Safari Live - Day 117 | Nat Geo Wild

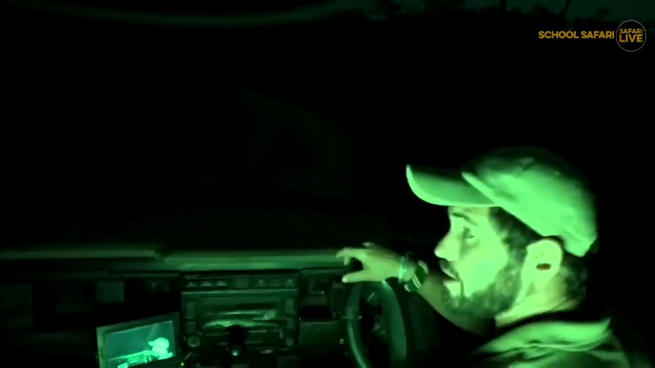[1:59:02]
Now I'm going to turn off my lights and we're going to use the infrared light that we've got on the vehicle, which basically is a special light that lets us see after dark without interfering with the animals.
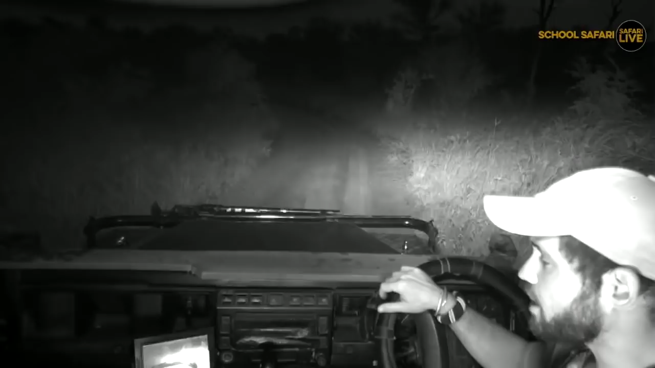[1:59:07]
Oh no, it flew off.
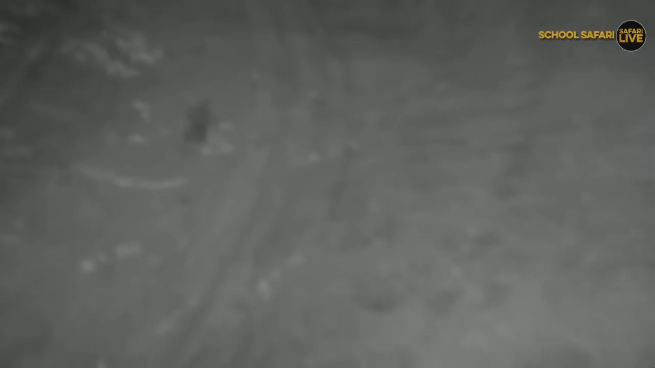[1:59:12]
Let's check further down the road. No, let me use my spotlight quickly.
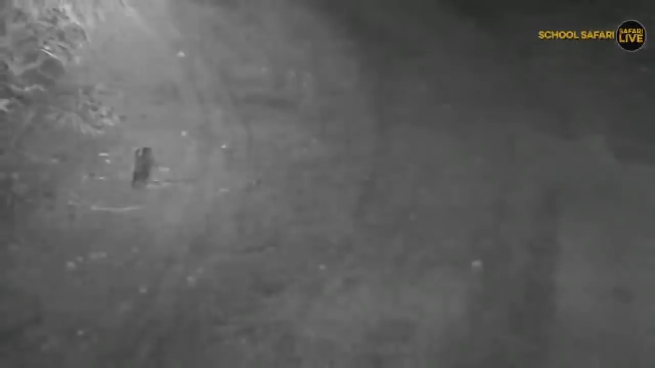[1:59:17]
Oh, it fluttered off. Anyway, now we're back to the regular light,
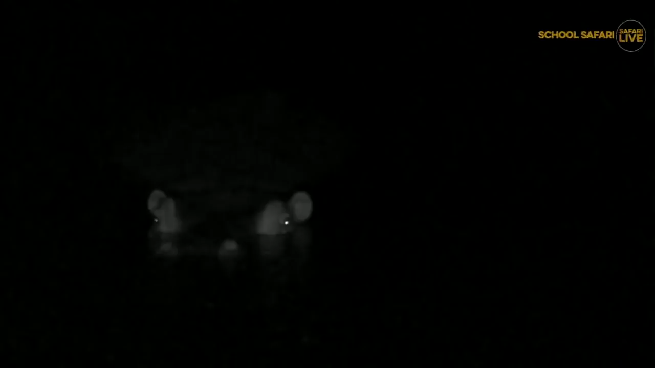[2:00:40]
You'll see a baby pop up there. There it is. Look at that. Unbelievable. One of the largest land mammals in the world. And it is sitting right here in the water.
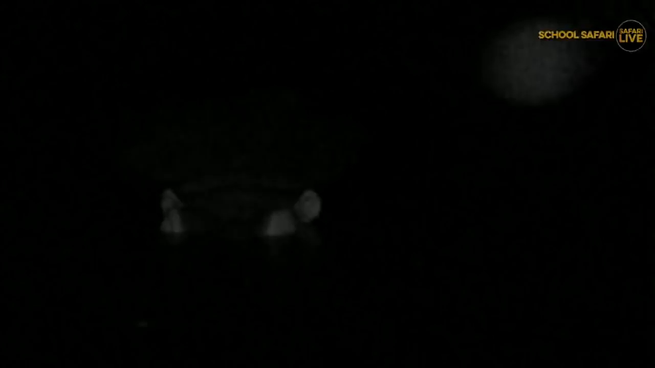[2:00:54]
It's getting ready for coming out at night. The hippos like to go out and feed. Like the elephant, they like to feed on grass, except they feed on grass all the time.
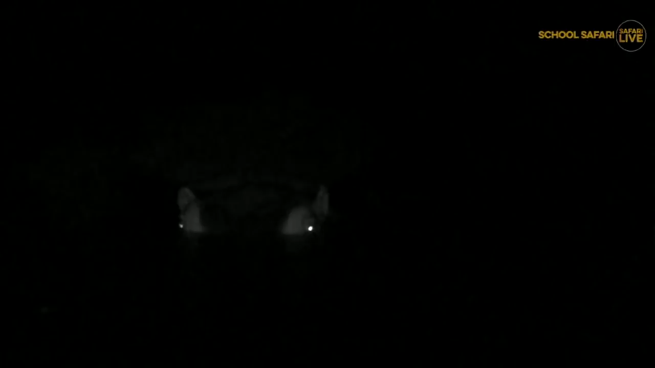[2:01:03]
They don't feed on leaves and branches like the elephant do. And this female, you can tell that the baby's very young because she's separated from the rest of the hippos.
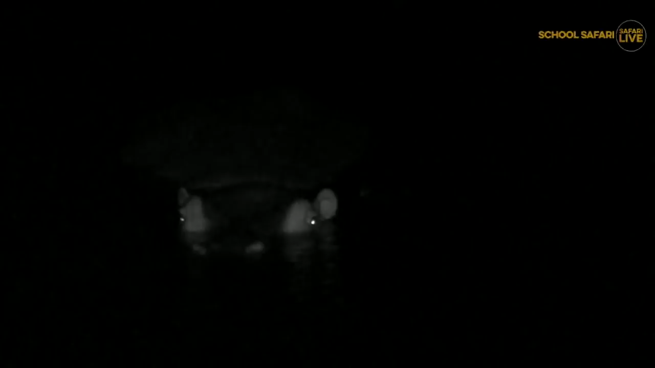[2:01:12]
If the baby was a bit older, she'd be a bit closer to them. But because the baby's very young and she doesn't want it to get squashed, because the hippos are big, round, heavy animals,
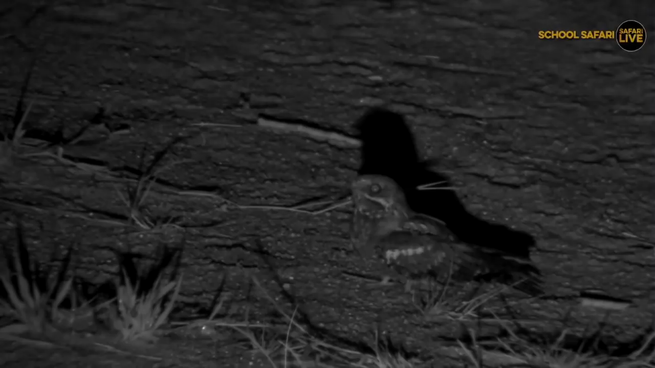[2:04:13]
Here's one of them. It's not an owl, though. It's a bird, but it's a very special bird. It's called a nightjar. Now, this one is actually a fiery-necked nightjar, and they have the coolest call. I'm going to search for it while I tell you about this bird. Now, they are nocturnals. Remember I said to you that's what we call animals that like to come out at night. It's nocturnal. And then if they're around during the day, we call it diurnal, for daytime.
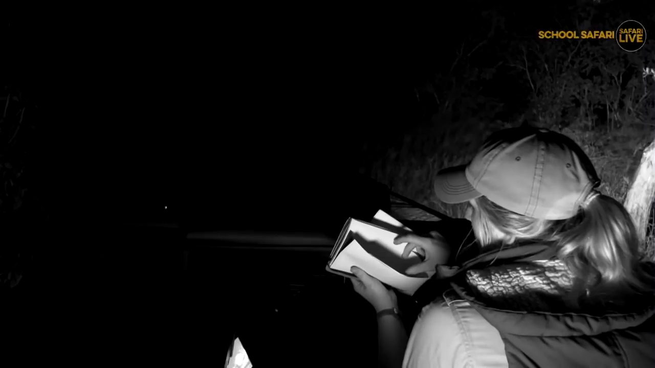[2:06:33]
Which feather are we going to get? I've got lots of nice feathers in here. Let's take one from... Oh, a nightjar feather. Huh. Yeah, let's go back to color. So we're in the infrared now. So this is actually quite cool.
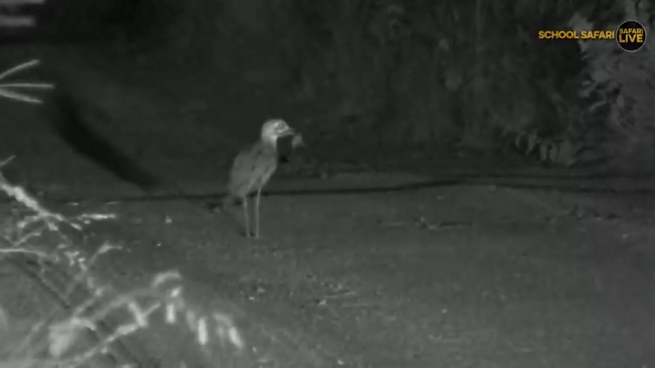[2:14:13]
I can't really see, but it's a nocturnal bird, and we are in infrared, so we can see this bird at night. And it has got a scorpion in its mouth. Isn't that fantastic? It has got a scorpion that has probably came out of its burrow because of the rain, and is now running around with a scorpion. It was right in front of the car. Now it's a bit shy, and it's run away a bit. But you see how big the eyes are on the bird? It means that it likes to be active at night.
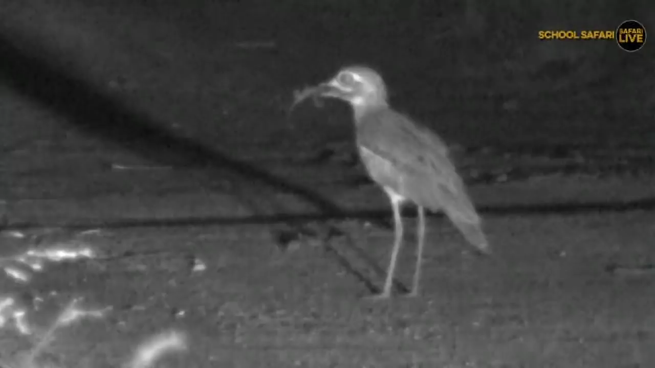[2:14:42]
They are very nocturnal, and because they've got big eyes, it means they can see. Can you see that? Oh, he's going to swallow it. You've just seen a kill, boys and girls. He's going to smack. Oh, whoopsie. Straight down the throat. Is it the sting is still sticking out. Look at that. Just slurped it in. Wow. Isn't that marvelous? Oh, shake his head.
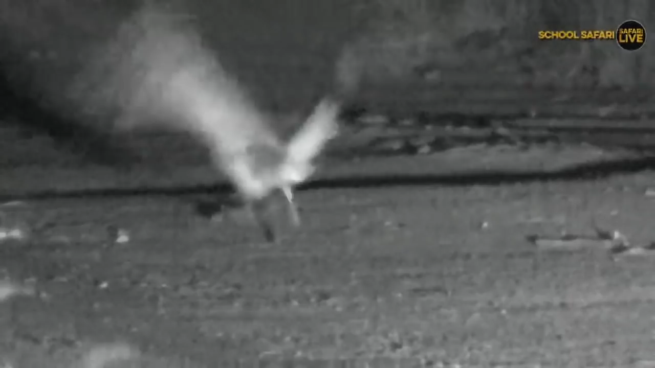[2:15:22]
And off he goes. There we go. That was fantastic. Well done, Seb. How cool was that? Called a water... I think that was a water thickney.
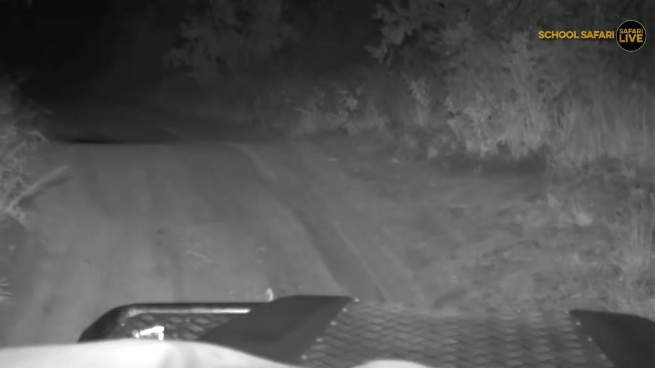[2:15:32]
I didn't get a proper look at it. Seb's trying to find the buttons to take off the infrared, but he is floundering in the dark. There we go. And there's me in infrared.
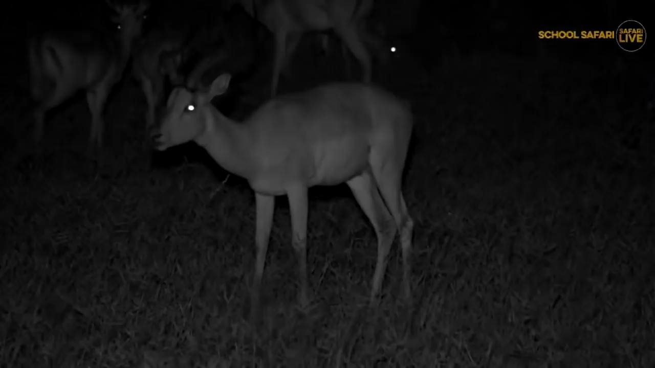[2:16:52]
We do. This impala is coughing, though. Careful, it's cold, it's been raining. I hope you don't get sick, mister. But look how many there are. There's not just one, there's just eyes everywhere, and it's kind of creepy because you can see the impala. I cannot see anything. It is complete darkness here. Okay, what we're going to do is don't get a fright. We're going to turn the lights off now so that we can show you. David had a great idea. We're going to show you what we can see.
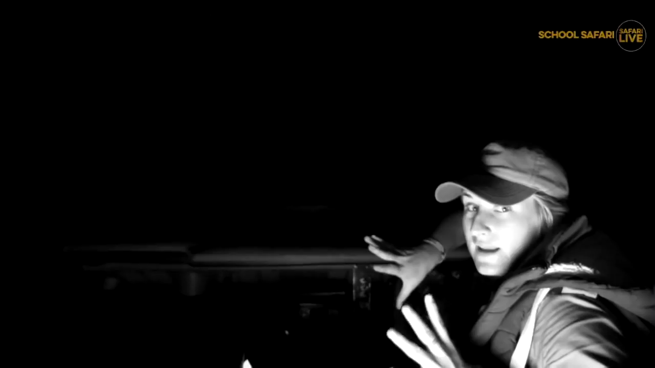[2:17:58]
Remember how we're talking about the silhouette? And they'll be able to see any predators trying to come close to them.
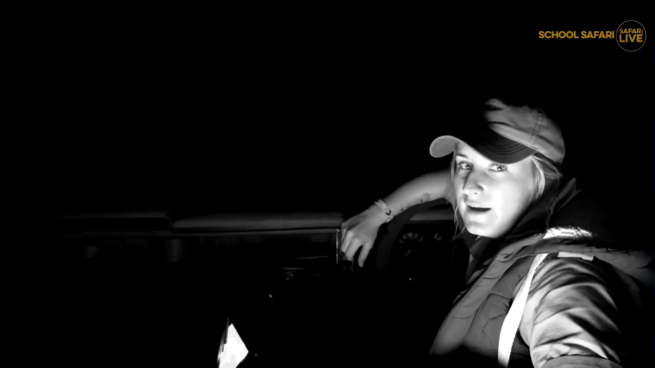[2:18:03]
Because the impala, unfortunately, don't have very good eyesight at all. The lions, the leopards, they've all got much better eyesight than the impalas have. So out here, they feel a little bit safer.
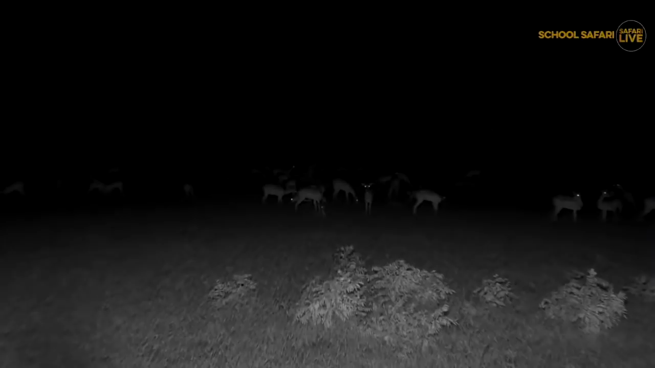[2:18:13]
Nobody can sneak behind a bush and try and hide away from them. They'll have a better chance of maybe getting away. But they're all on high alert. Ears pricked. Listening to everything that's going on around them. I bet they're feeling a little bit more relaxed now that the wind has died down.
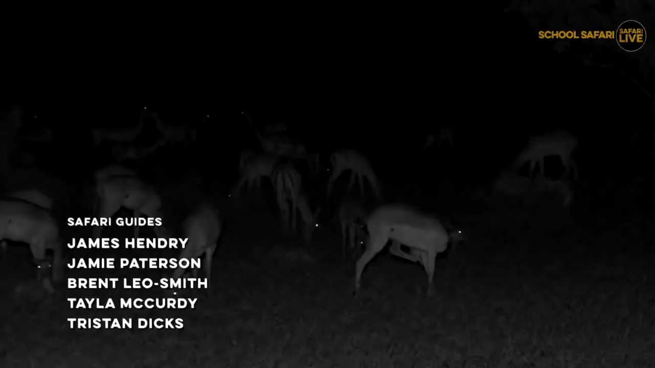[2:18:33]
Because when the wind blows, it becomes very, very, very, very difficult for the impala to hear.